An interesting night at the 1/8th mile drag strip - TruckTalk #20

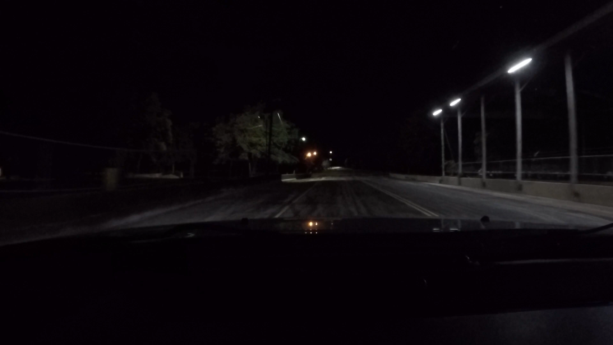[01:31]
I couldn't see in front of me, so I didn't know like if we were gonna like fly off the track or some shit.